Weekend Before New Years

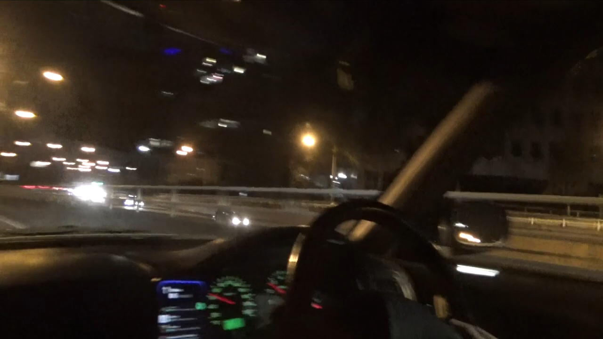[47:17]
Yeah, that sounded awful. Usually they sound like I love how they saw us looking at it as well. Yeah, and they're like, fuck, we know we have a shit car. I'm so glad I didn't get the start of that. That would have fucking ruined the video. 40 on a freeway. Look guys, as you can't see.
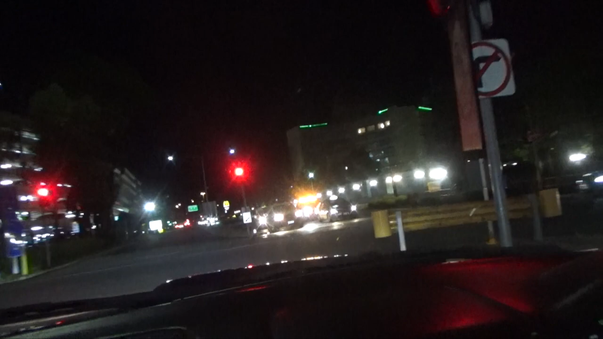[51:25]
Moron, didn't turn them off. That's oh yeah, because you cannot see that. Yeah, it's very hard to see. It is hard. The amount of times we drive around, actually, the flashes on. Yeah, because it's on the roof, you can't tell. But what about the fucking lights that you can see? Wait, would you have actually like those? Our trucks have those.
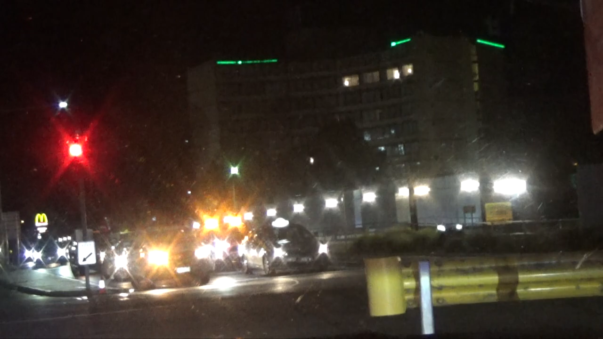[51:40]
Our cars have got like the little single ones. Yeah. True. The thing is, it's forgotten. Yeah. Oh, it happens all the time. Yeah, you forget them all the time. Yeah, it's security.
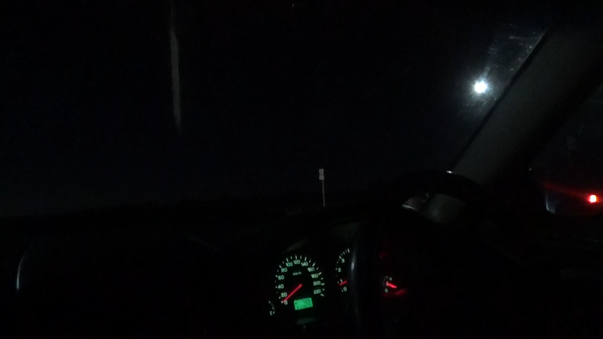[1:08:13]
That one fucking Mac is near my head, eh? Yeah, you tell me, Ben. Yeah. Is that a booze bus? No, surely not. Yeah, it's a booze bus, man. No, they don't have a booze bus on a freeway.
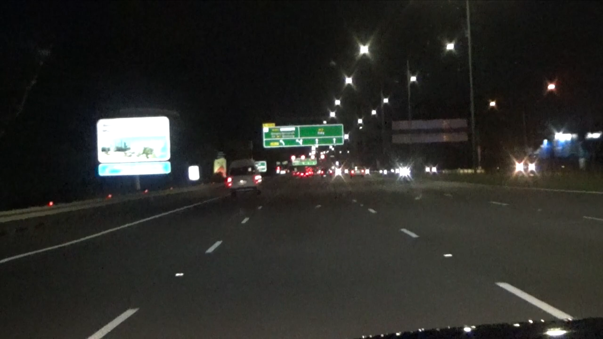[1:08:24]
They would. What does it do? Just be someone pulled over. Is it stopped there? Yeah, it'd be someone pulled over. Fuck, what's someone done? Oh, there's someone. Oh, no, it's a fucking ambulance coming down. Ah, is it? Fuck, we're retarded. Oh, we are. Oh, is it? Oh, police. No, ambulance. Yeah, paramedics. Probably going to the airport plane, you know, lost an engine or something. Yeah, lost no, the refrigerator fell on someone's head like this. Yeah. Yeah, a fucking air conditioning unit. Yeah. During an earthquake.
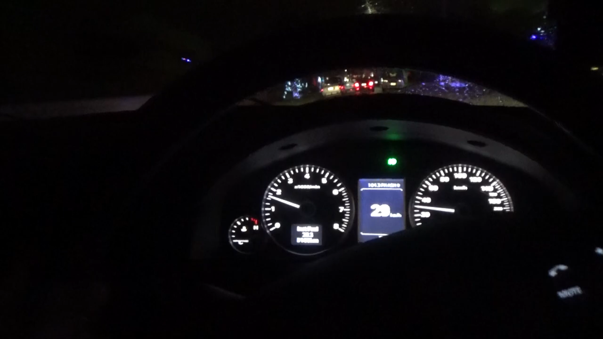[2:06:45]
It's pissing out with rain, as you can see. The street is still fucking packed from Christmas lights.